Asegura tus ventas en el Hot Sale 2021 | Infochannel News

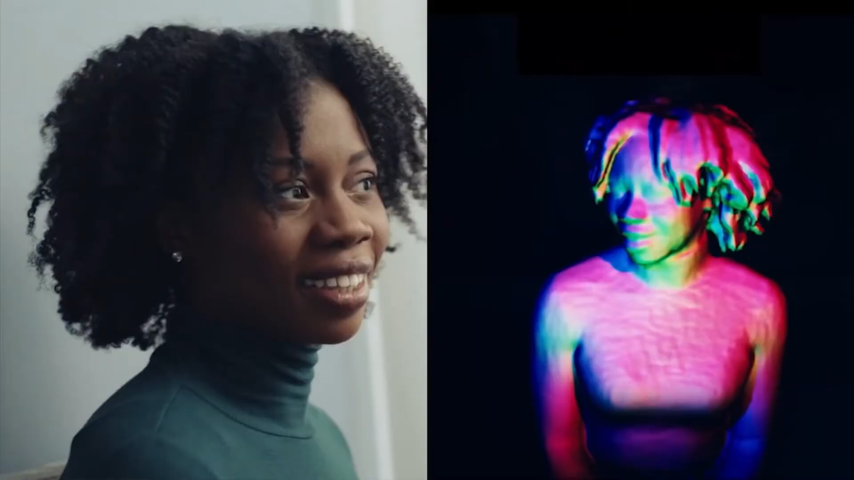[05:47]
Se trata de Project Starline, un hardware y software compuesto de múltiples cámaras y sensores junto a un marco.